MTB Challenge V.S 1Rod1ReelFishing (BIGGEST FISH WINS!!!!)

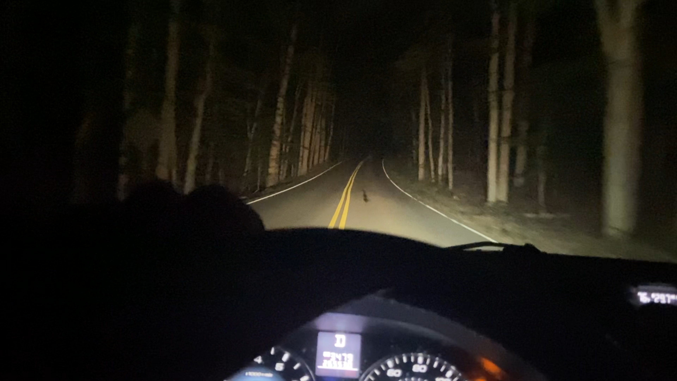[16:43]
So, I'm checking out from today's send. Thanks for tuning in. And I'm tired. It's 1130. Made a couple wrong turns. Actually, the GPS is bugging out really bad. I'm making it to the campsite. I'm camping at Oak Ridge Campground. And I think I'm in Virginia now. I don't know. But I'm driving about 10 miles through the forest right now to get to the campsite. And it's looking super epic back here. So, I'm excited to wake up here tomorrow. Thanks for tuning in to this episode. It's only going to get better from here. I'm not going to get as tired.